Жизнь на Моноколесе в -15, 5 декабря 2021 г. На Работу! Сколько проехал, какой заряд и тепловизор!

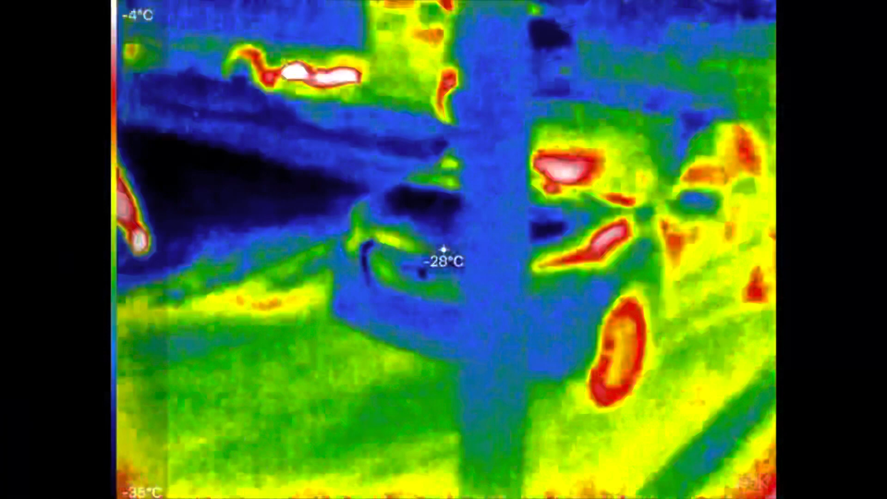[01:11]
On screen: spot -28°C, scale top -4°C, scale bottom -35°C
ну что дорогие друзья сегодня у нас минус
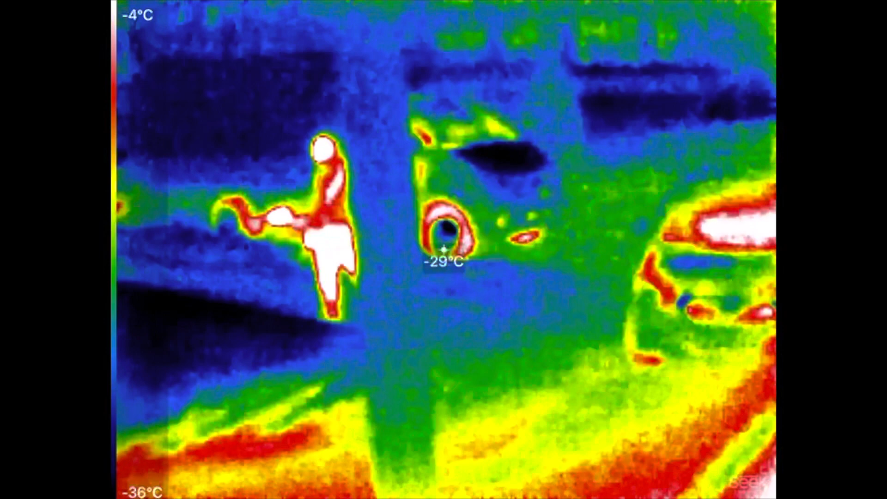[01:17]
On screen: spot -29°C, scale top -4°C, scale bottom -36°C
15 градусов 5 декабря 2021 года
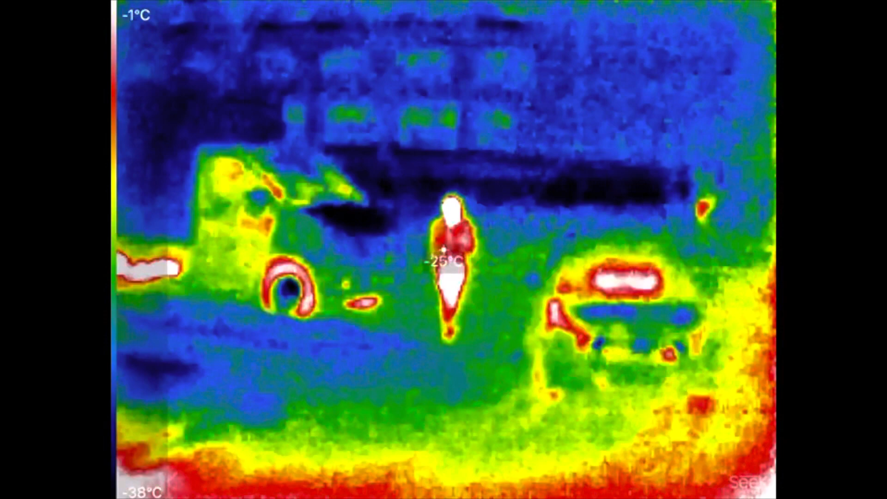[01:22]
On screen: scale top -1°C, scale bottom -38°C
рубрика тепловизор я бутылочку взял у меня в помещении 15
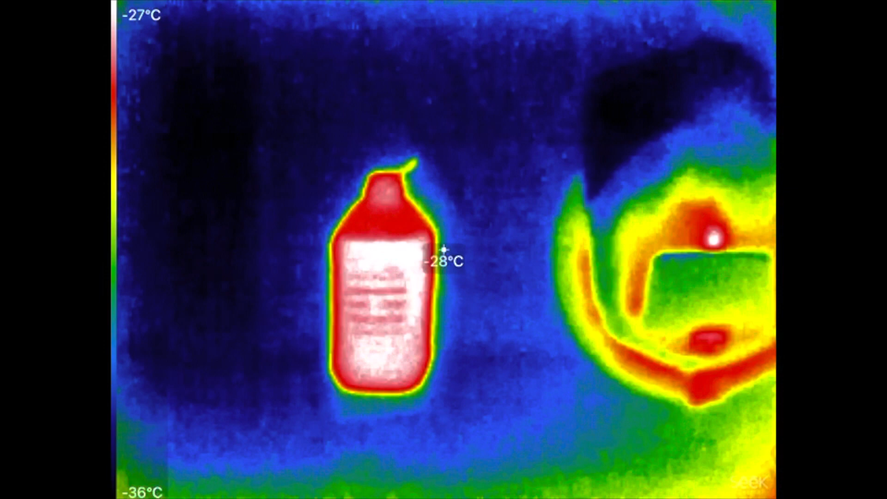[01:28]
On screen: spot -28°C, scale top -27°C, scale bottom -36°C
градусов это омывайка на 15 градусов так
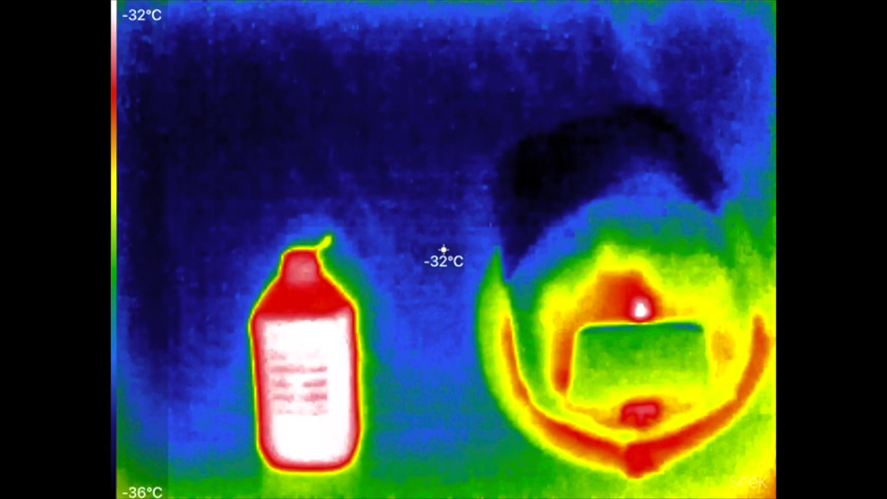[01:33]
On screen: spot -32°C, scale top -32°C, scale bottom -36°C
вот как минус 15 на стенке выглядит а вот колесико на нем я только что проехал 23 километра по морозу минус 15 градусов
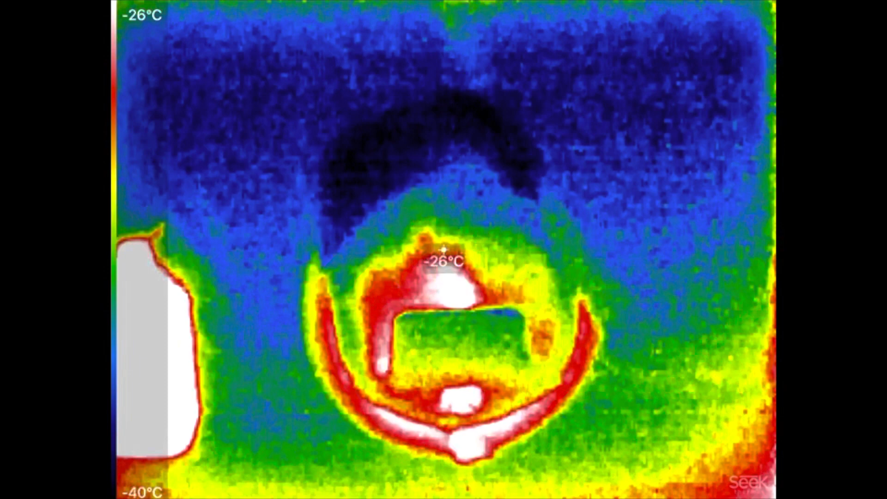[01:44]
On screen: spot -26°C, scale top -26°C, scale bottom -40°C
по времени я скажу сколько это будет сколько я ездил вообще
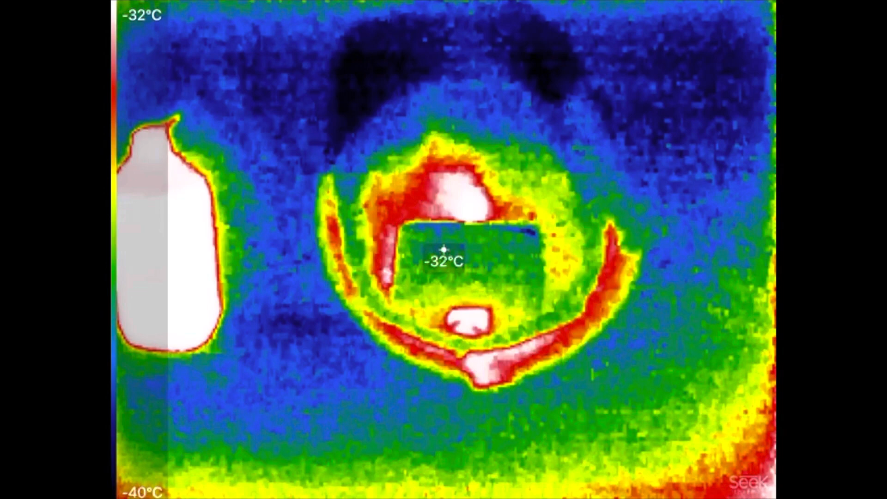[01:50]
On screen: spot -32°C, scale top -32°C, scale bottom -40°C
так вот эта сторона контроллера у нас эта
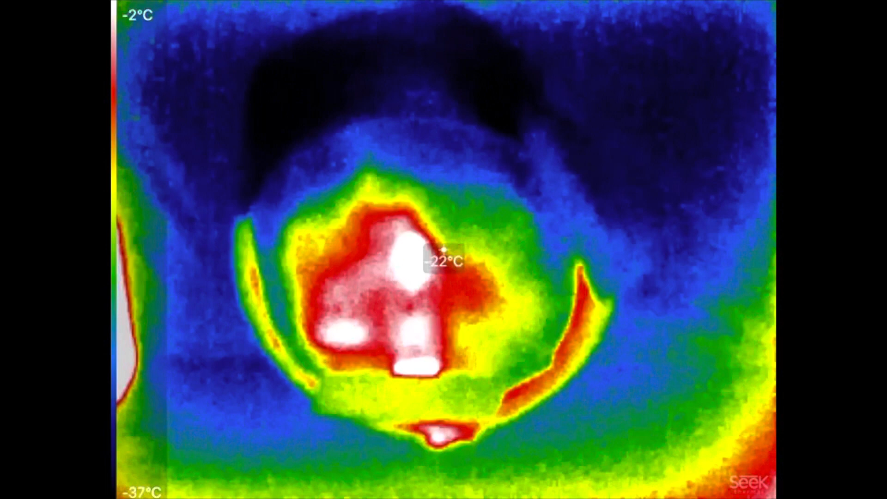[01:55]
On screen: spot -22°C, scale top -2°C, scale bottom -37°C
сторона контроллера самое горячее кстати там где провода там где силовые провода сейчас обратную сторону посмотрим разговору о том да что
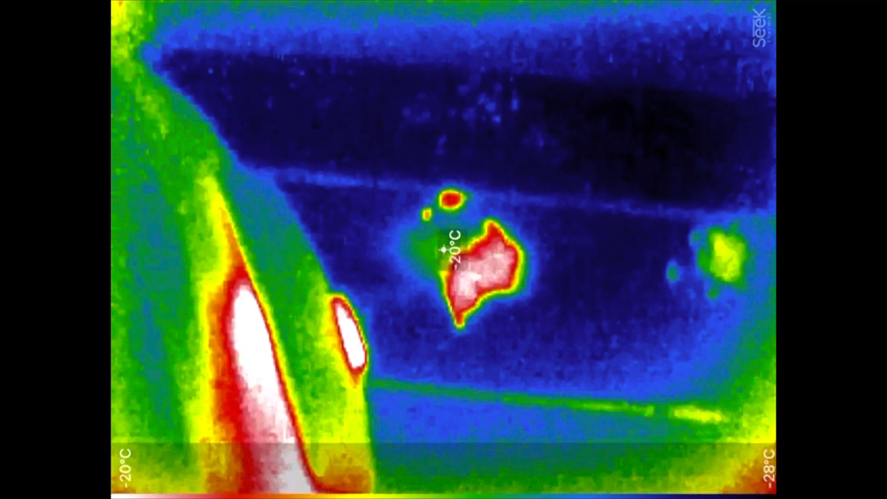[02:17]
On screen: scale top -20°C, scale bottom -28°C
мерзнет колесико не мерзнет катался хорошо катался даже провалился на лед пока не выходите несмотря на то что мороз стоит уже долго получается так что пруды допустим вот в парке победы они еще не промерзли то есть я провалился поэтому на
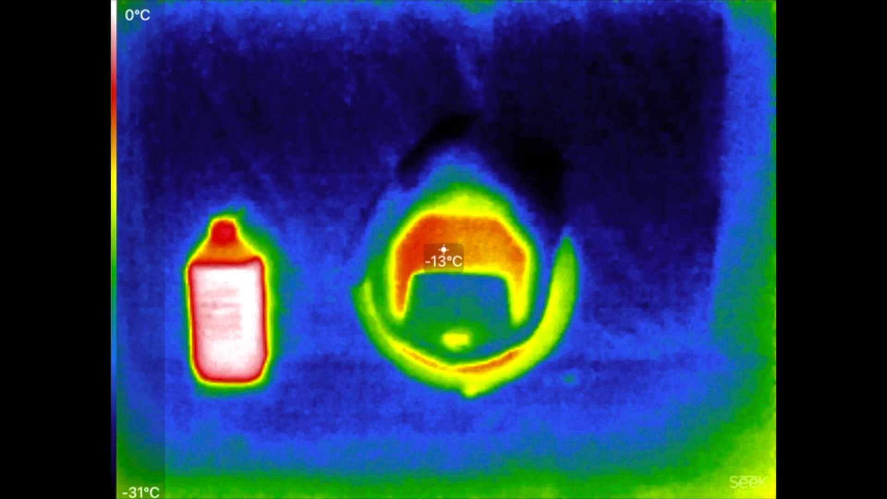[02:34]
On screen: spot -13°C, scale top 0°C, scale bottom -31°C
лед не выходим пока рановатенько надо подождать пока встанет
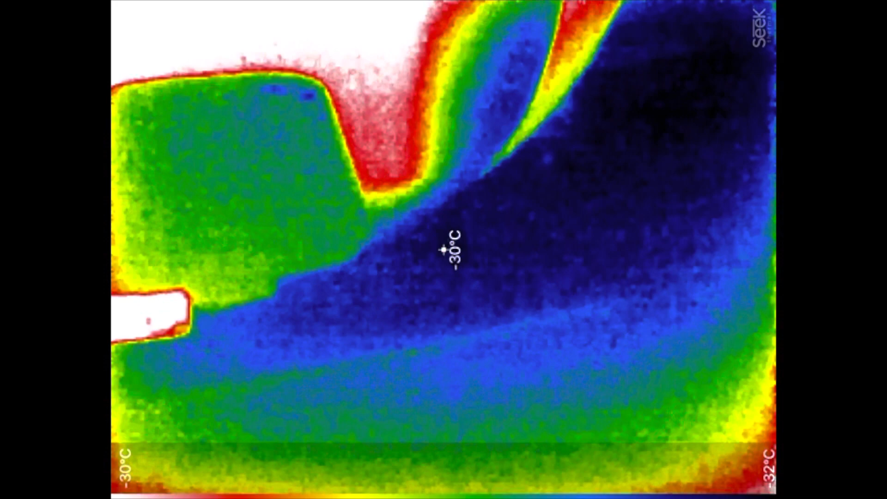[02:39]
On screen: spot -30°C
эта педаль у меня не откидывается уже сама потому что использовал морскую смазку она сильно загустела надо осики вытащить и обычный
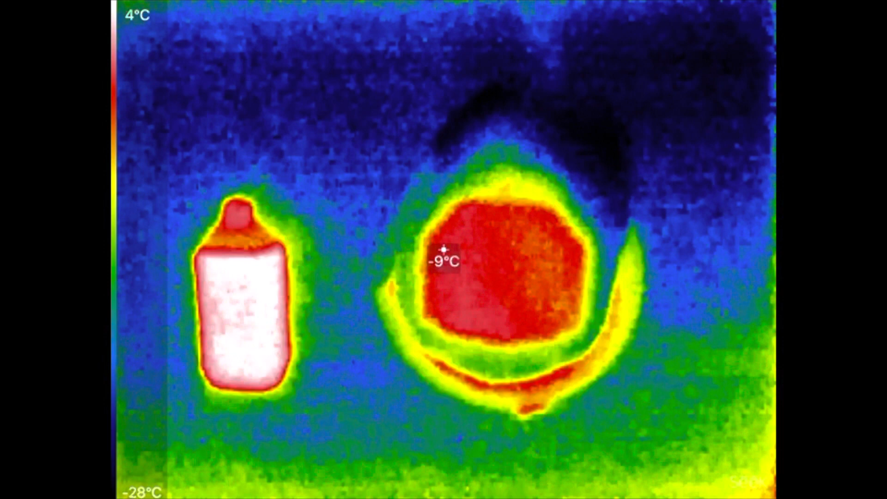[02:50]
On screen: spot -9°C, scale top 4°C, scale bottom -28°C
литол намазать вот у нас батареечка напомню минус 15
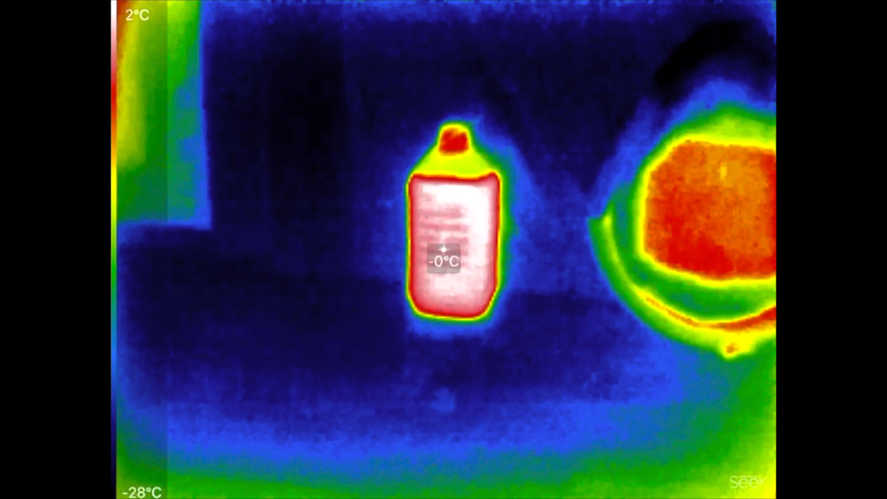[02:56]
On screen: spot -0°C, scale top 2°C, scale bottom -28°C
катал я ну я думаю что то чуть побольше часа потому что все село у меня колонка села